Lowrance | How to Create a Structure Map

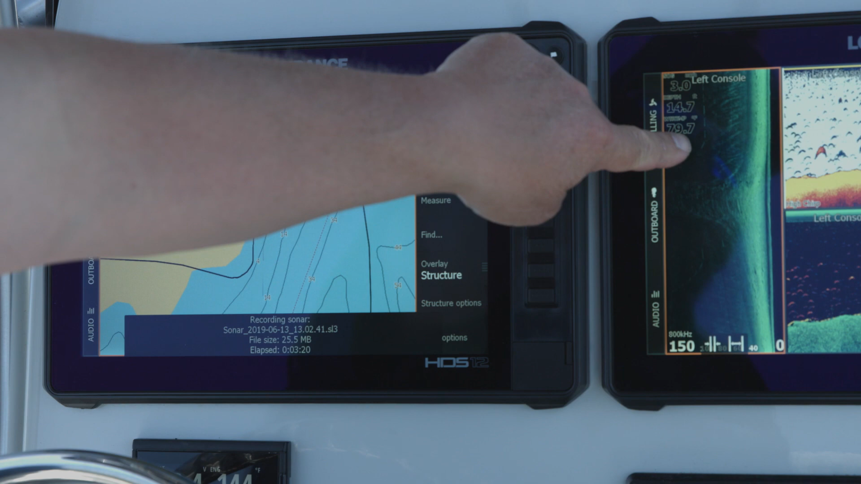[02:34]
You see right here, you can see the little parking bumpers right along there where you line up your vehicles and stuff like that. So that's kind of cool.
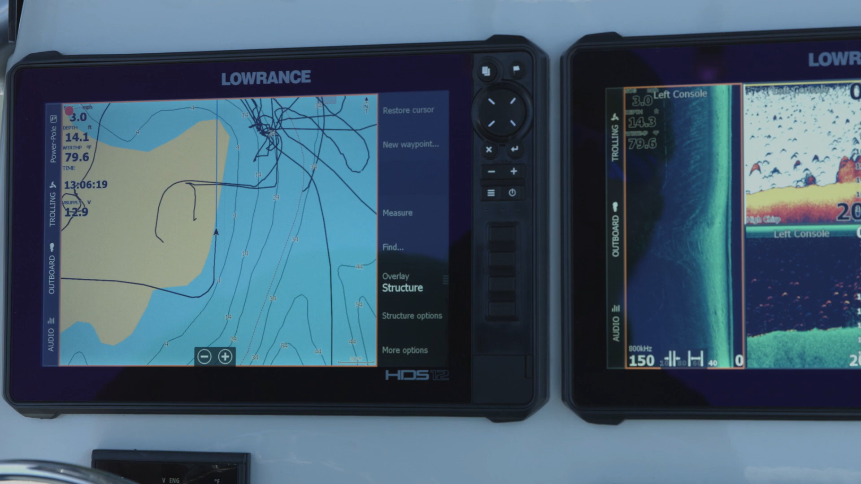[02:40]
You can see it's a nice straight line. Right there, there's the boat ramp where you launch into the water.
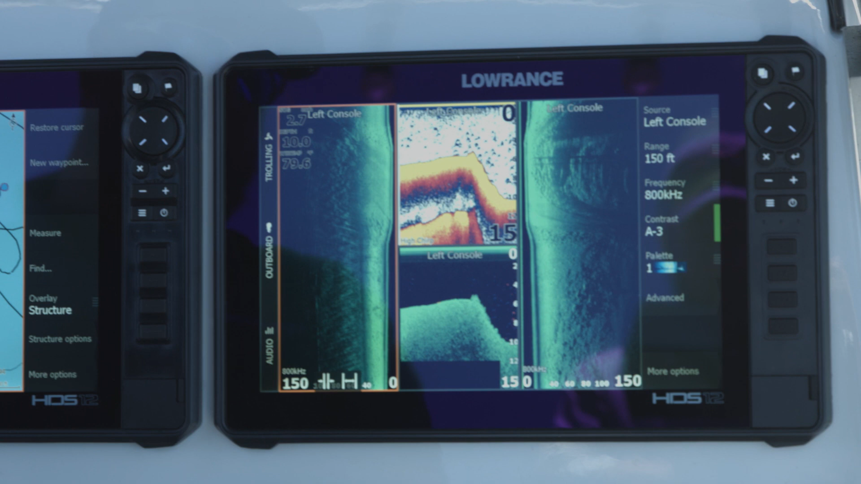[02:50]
You can see the drop-off that's on this side of the hill. Look at these fish that are stacked up in here. That's pretty cool.
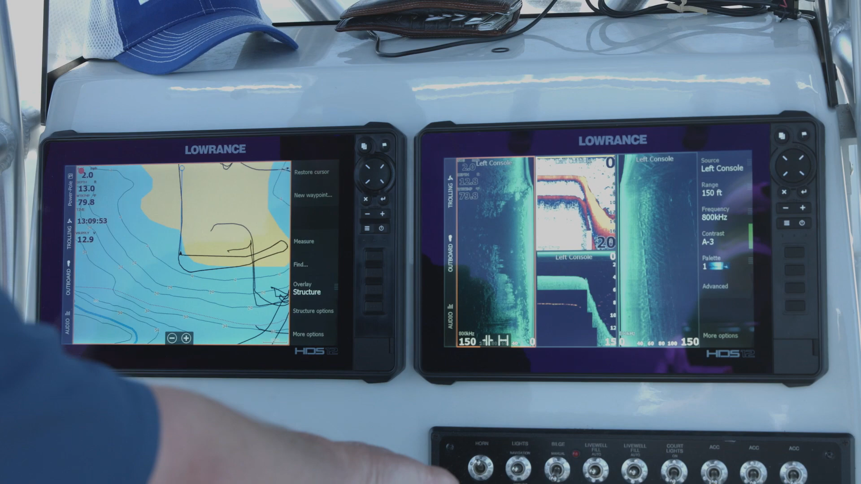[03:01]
You can see the parking stalls on each side of the screen. So these are the ones that are up along the grassy area and these are the ones that are out in the center.
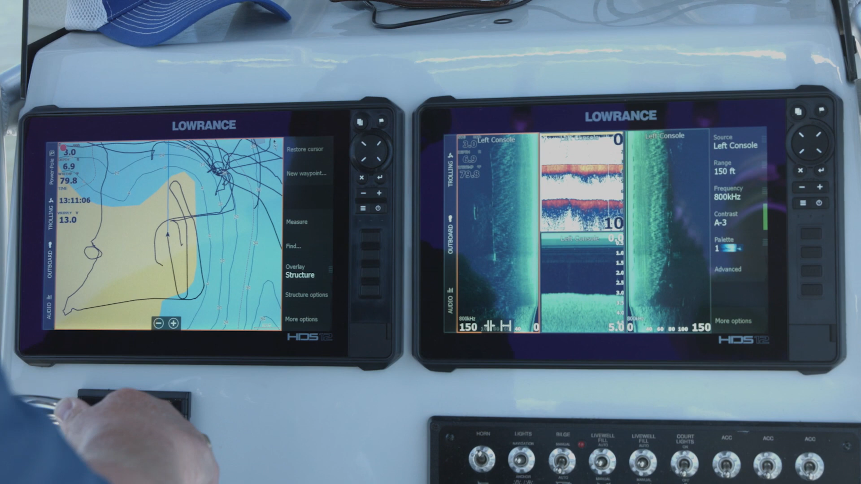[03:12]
So it's kind of cool to look at that and see that. And we've made a nice little log of the area.
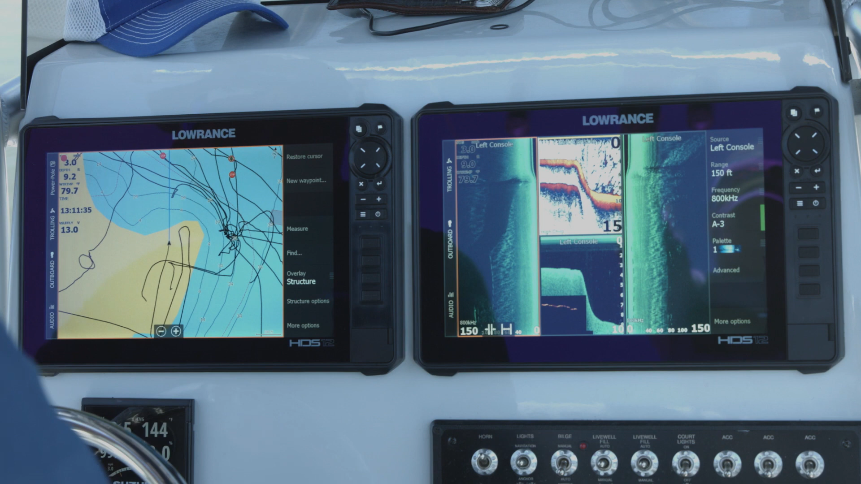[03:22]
We're going to just kind of pull back over here and we're going to drop our power poles and I'll show you how to convert this file to a structure map.
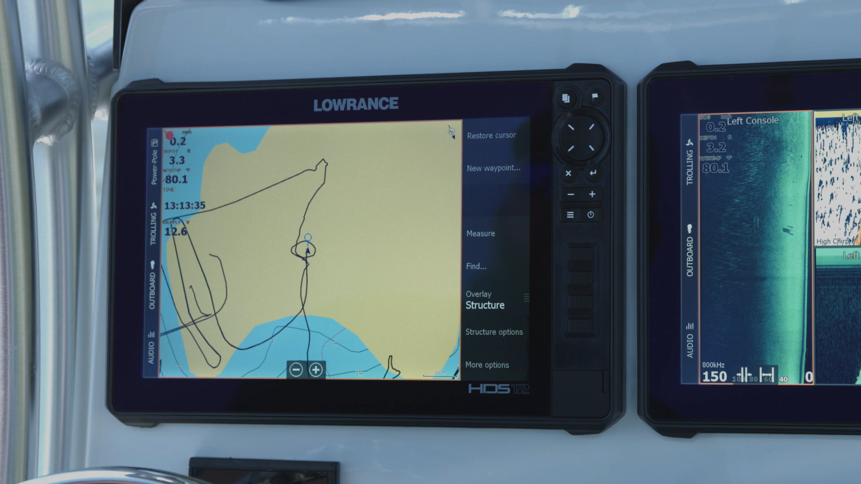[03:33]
Okay guys, now that we've been logging the sonar to make our structure map, I'm going to go ahead and hit the power button again and tell it to stop logging. And I say stop. So now it has stopped recording the sonar.
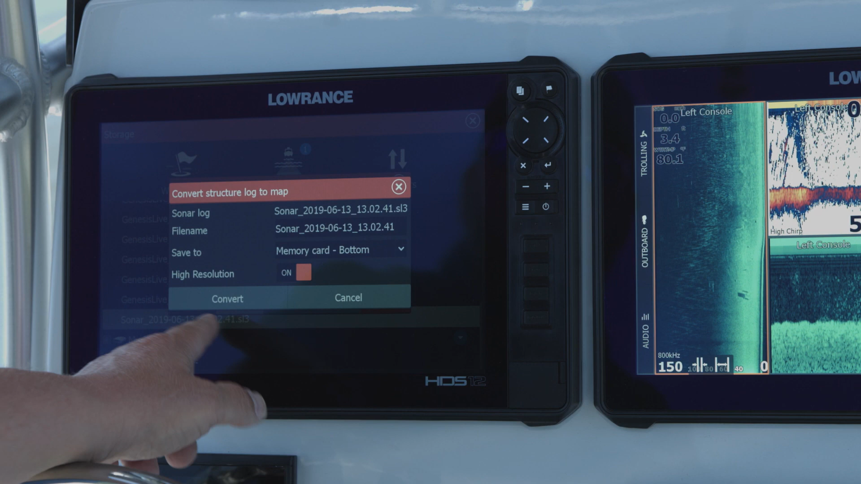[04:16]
Now I'm going to say convert and it's going to go through the progress.
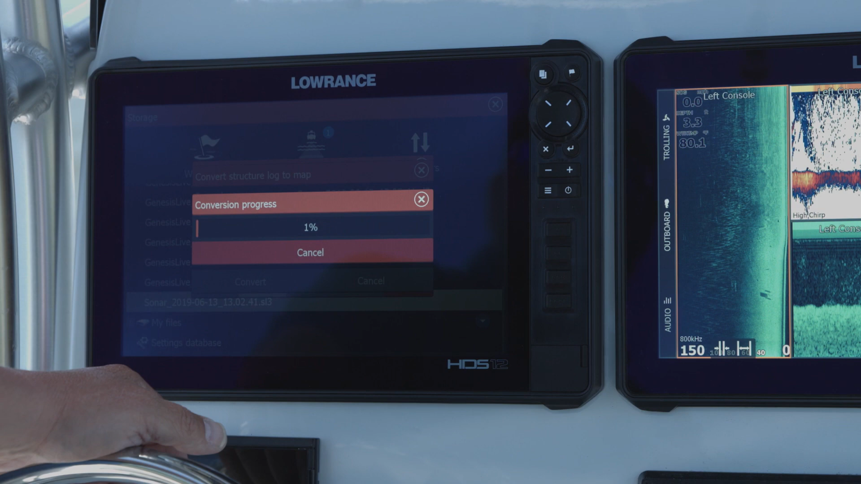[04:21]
Okay, now it's done. Now let's go ahead to tell it to show.
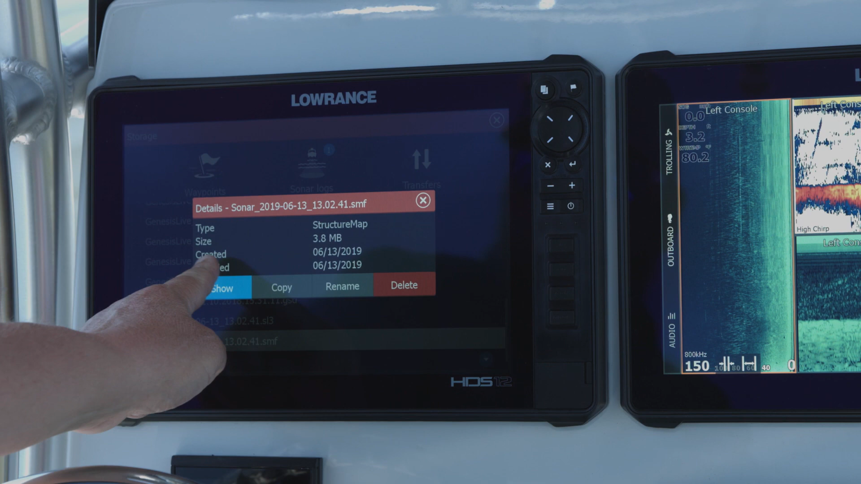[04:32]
Okay, so now here's where we went through. You can see the road right here that we drove down and then the passes we made on the parking lot. So again, this structure you can see right here, you see the contour lines that are in the water. Obviously the depths are going to be off because we are at a flood stage here, but you can see certain things in here.
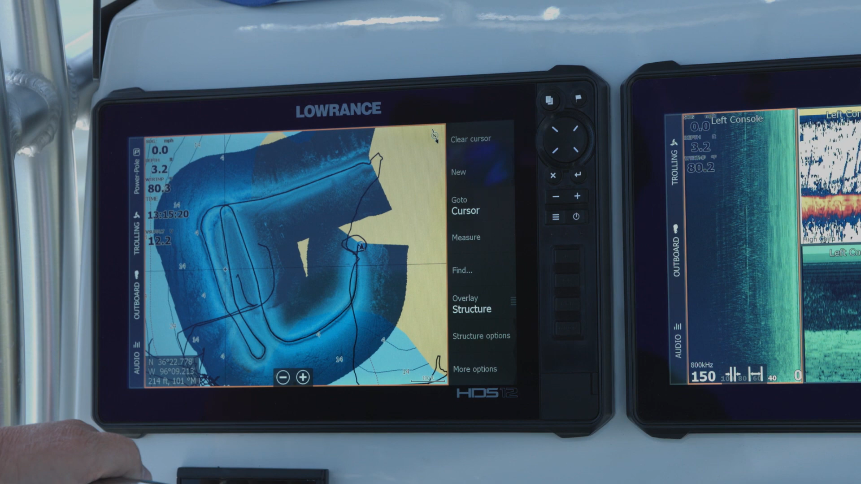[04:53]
You can see, well, here's the bathhouse right over here. You can see that there's the dumpster that they obviously didn't get picked up before it flooded.
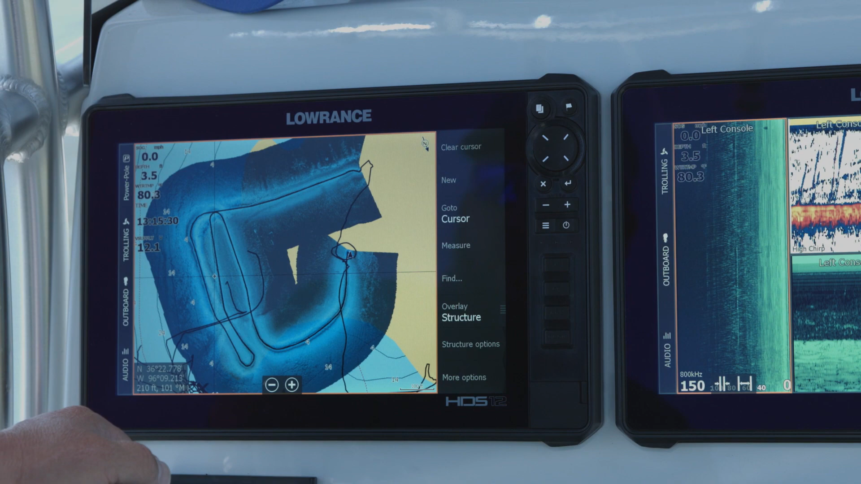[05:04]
But so here's the ramp. You can see the ramp where it goes down, where we usually are launching boats from. You can see the parking lot right here. You can see the stone edge of the parking lot where we usually, this is the edge of the parking lot and it drops off.
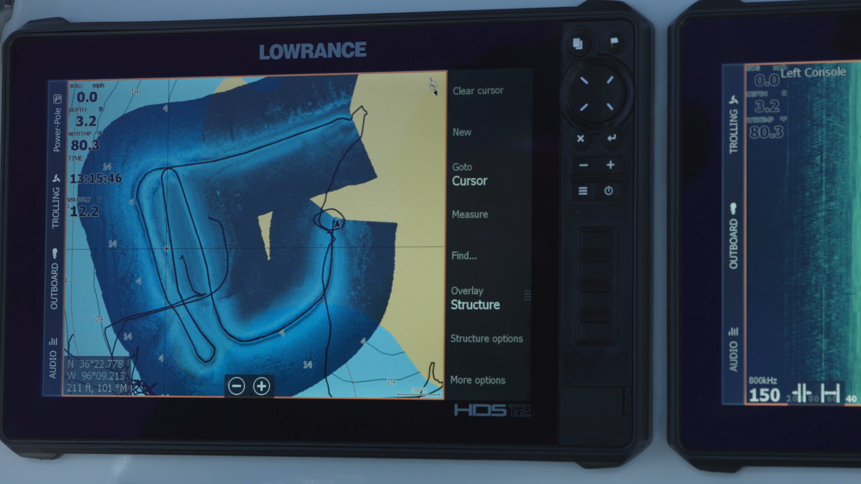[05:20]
There's an edge that drops there so we can see that edge. We can see out here in the water. So again, a structure map is a great tool that you can use if you want to go out there and record an area. Maybe it's an area you're going to fish for a tournament or something later on or just like an area where you like to go boat out and swim and maybe you want to see what's under the water. You know, make sure there's no hazards or anything like that for swimming and things like that.
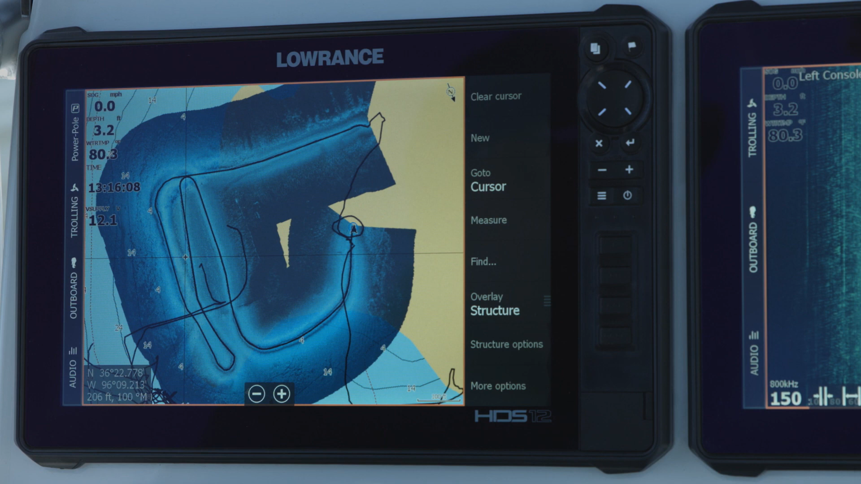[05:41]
On screen: depth 3.2 ft
So making a structure map of the area and then going and looking at it is just a really great tool to get an idea of what's going on under the water.